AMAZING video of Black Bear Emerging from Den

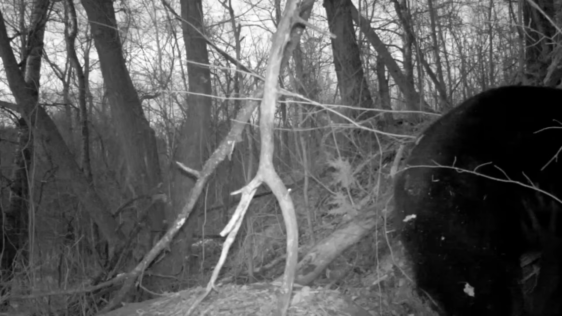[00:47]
And, you know, he was just real wobbly legged and had a hard time standing for a few days there as he would come out. And, you know, he would just kind of come out and stand by the hole.
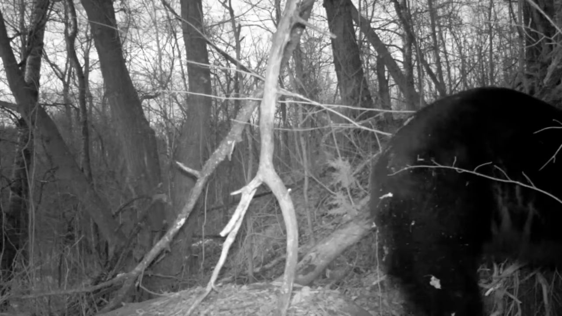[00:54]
As you can see, he's real shaky and that comes from four months of being curled up in a ball.
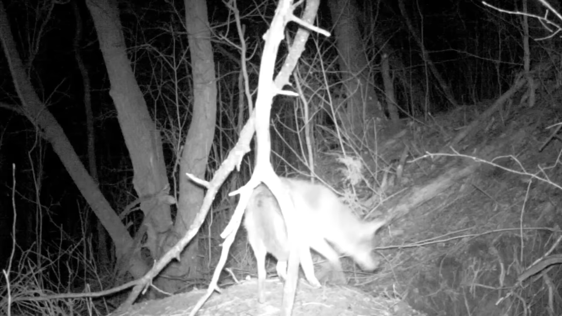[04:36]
And this coyote is lucky that there isn't a bear in that day and he's gone. Here's what happened. on.